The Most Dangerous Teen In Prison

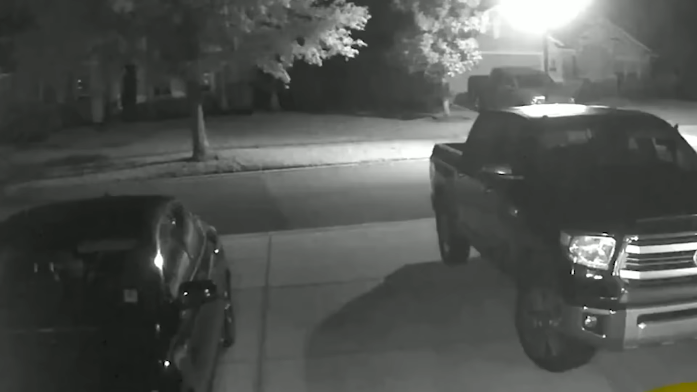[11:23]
He persuaded Tristan to leave her home and meet him at a friend's house. Surveillance footage captured two individuals believed to be Fucci and Tristan walking together toward a retention pond area.
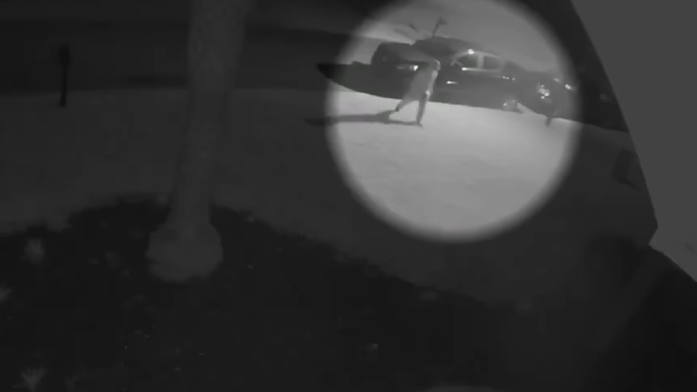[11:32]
However, only Fucci returned an hour and 45 minutes later, alone and carrying his shoes.